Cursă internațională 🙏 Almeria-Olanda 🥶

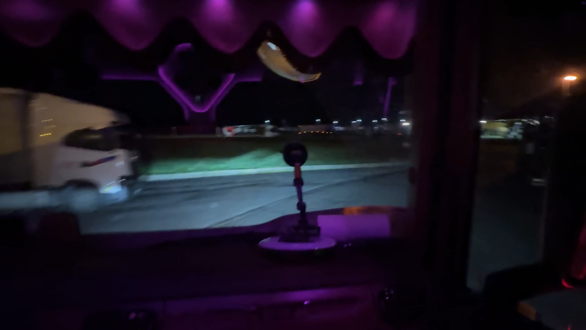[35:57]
Aici, e fix parcare înainte de Paris. Da. O oră înainte, aici e desastru cu parcarele. Da.
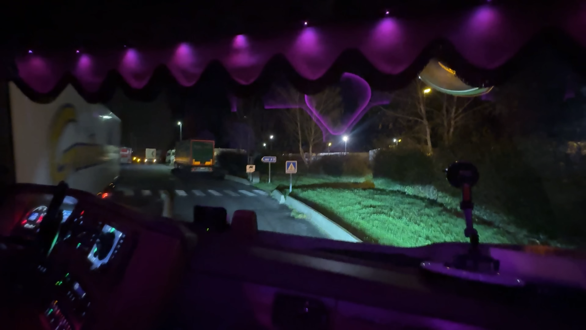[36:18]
Aha. Nu, se parchează lumea cum poate pe aici,
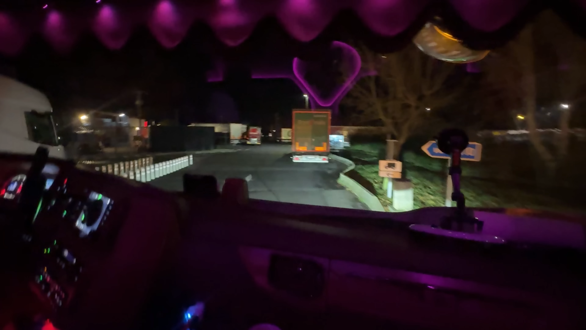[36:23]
că noi sunt multe camioane și am vrut să zic că sunt puține parcări, dar nu, pe Franța chiar sunt bine parcări.
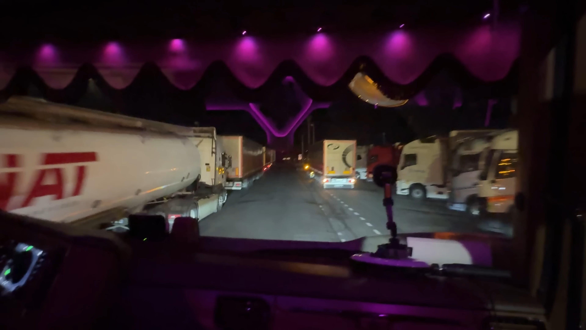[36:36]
Cum sunt multe camioane, că pe aici se circulă mult, mult, mult de tot.
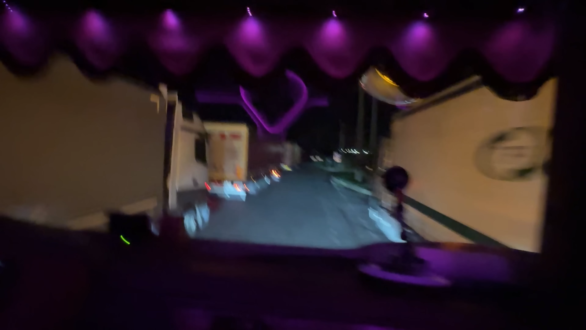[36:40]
Dar și parcările, unele parcări sunt foarte mici, cu puține locuri, știi?